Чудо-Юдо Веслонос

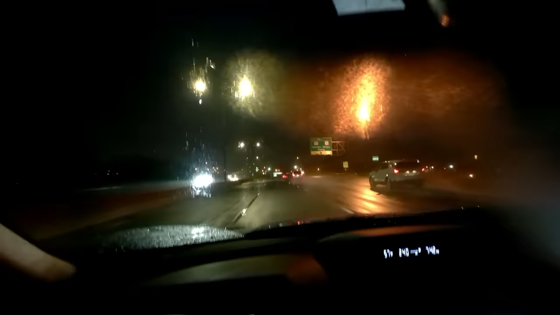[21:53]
Уже темень, подъезжаем к дому, время 10:30. Сбрасываем рыбу в одно место, а на утро будет дележка.